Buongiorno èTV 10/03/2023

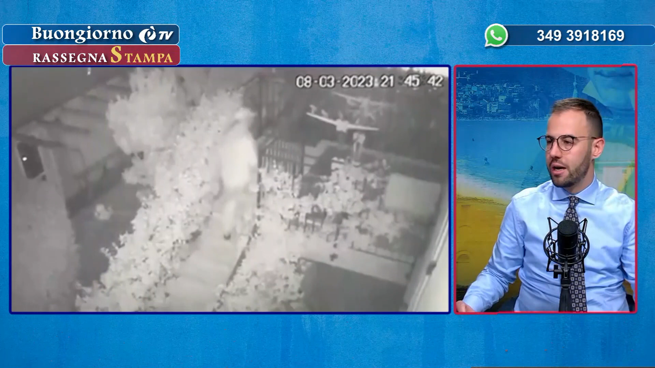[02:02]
prima vi mostravo questo video che fa riferimento all'irruzione all'interno dell'abitazione del deputato, leghista Mirko Carloni. È odioso il fenomeno dei furti, tanto più se perpetrato nei momenti in cui le